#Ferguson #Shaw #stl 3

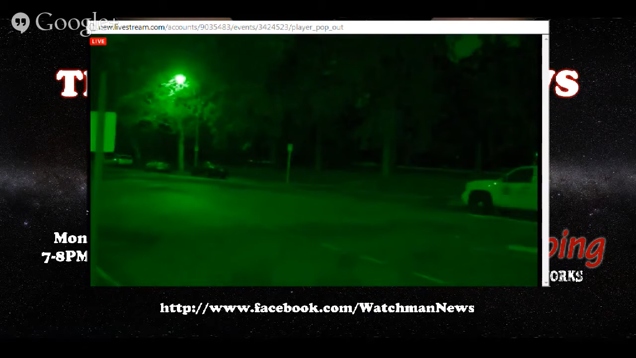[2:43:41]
But now there's a road. They just got to the gate where the road is. Hands up, we shooting back. Let up. Yeah,